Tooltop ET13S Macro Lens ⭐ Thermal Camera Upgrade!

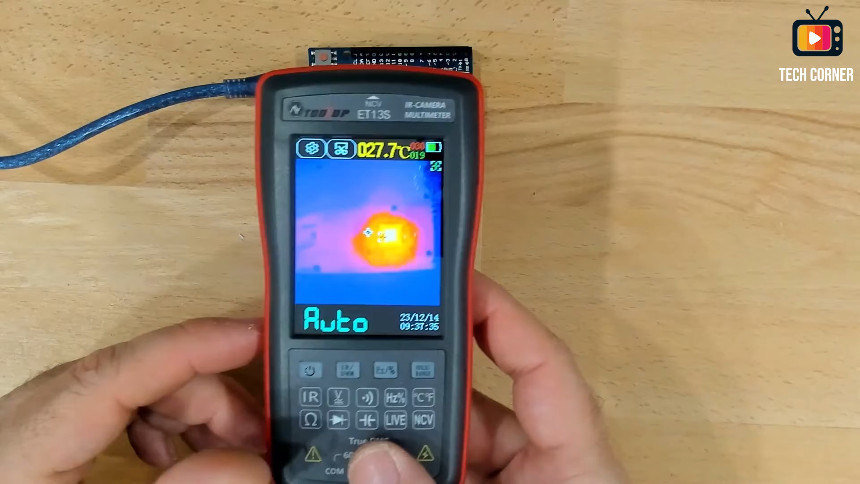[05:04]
So, let's check now what is the image that we have here. And you can see that we have a pretty decent image, even without the macro lens. And yeah, it seems to work pretty well. If we zoom in or put it near, you can see different areas.
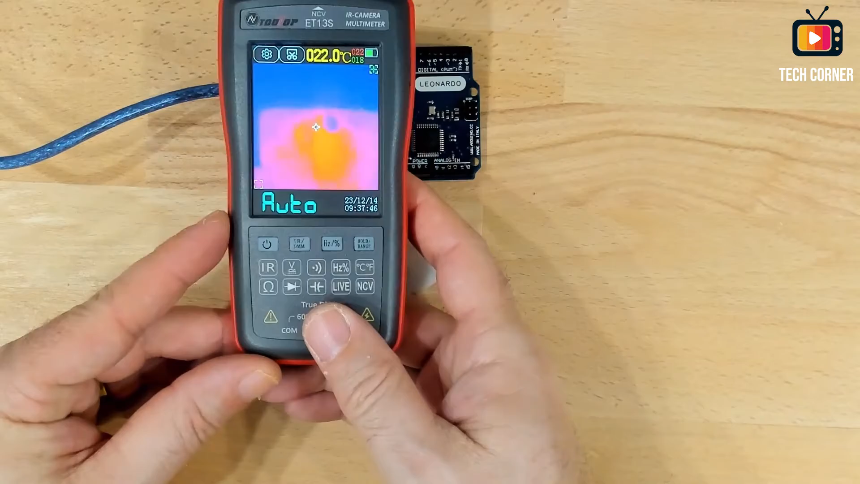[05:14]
On screen: spot 022.0°C
Okay. So, now let me put the macro lens on.
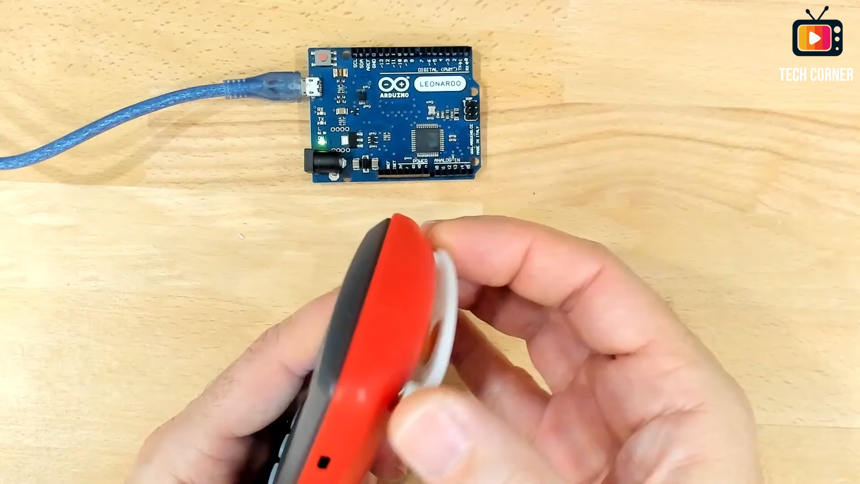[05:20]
Just put it here. As you see, pretty easy. And now, let's try again.
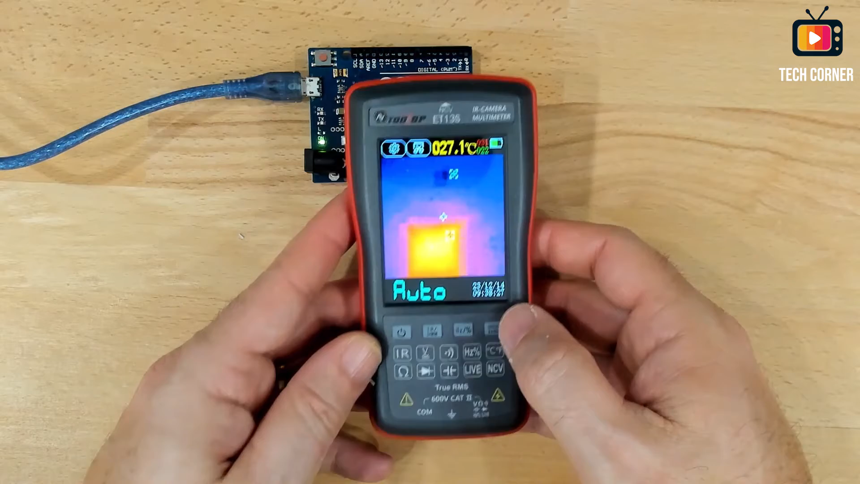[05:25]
And you can see immediately that the resolution is pretty good.
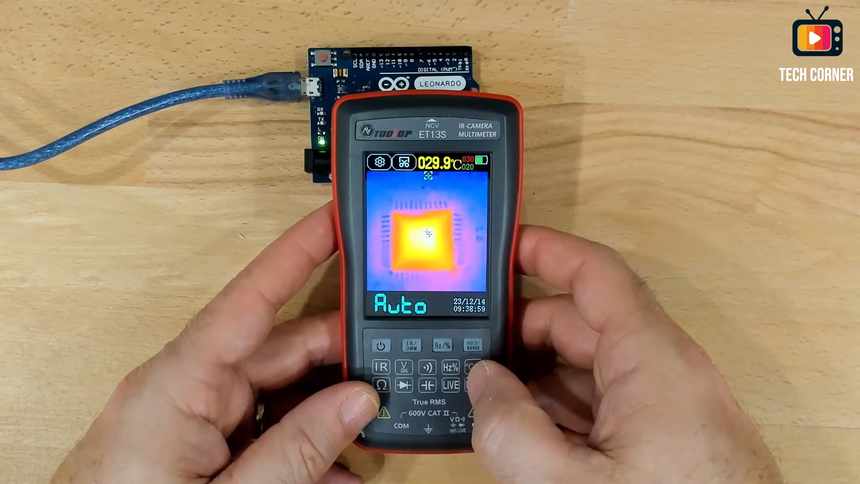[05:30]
On screen: spot 029.9°C
Really good. If not so good as the Infray P2 Pro, it's almost there. Yeah. Yeah. I really love this. Yeah. It's adjusting the temperature range. And you can see all the details on the board. All the components. Much better. Much, much better.
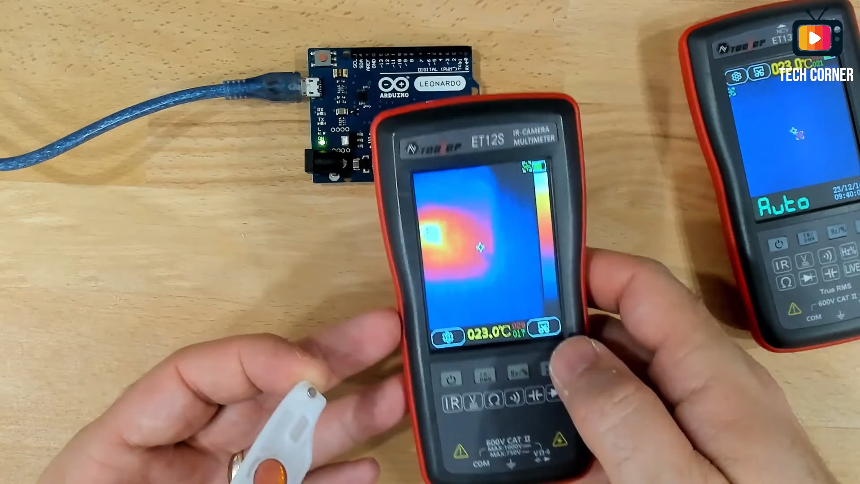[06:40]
Since also the resolution of the sensor is lower. And you have a blurred image.
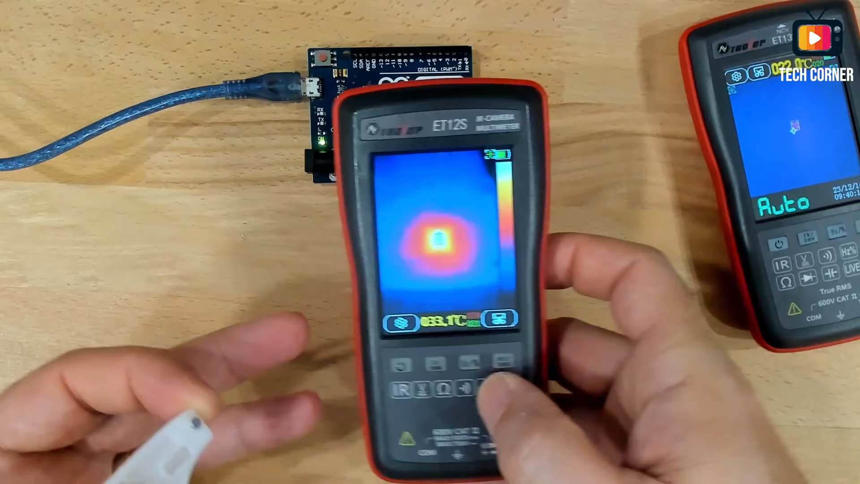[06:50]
But you can identify anyway the hot point. Now, since the case is the same. Watch this. Okay. I agree. It has lower resolution.
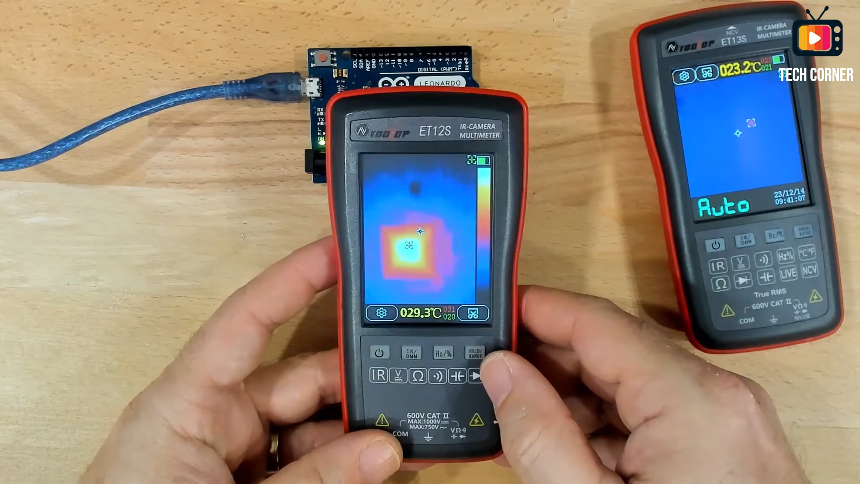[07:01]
Obviously, the sensor has less resolution. So it could not give you the same image. But even so, you have much better definition while using this macro lens. But it works. It works also. Going back to the ET-13S. Yeah. This is amazing. I'm really satisfied with this change. Thank you, Tooltop, for listening. Yeah. And for more, what, 15 bucks?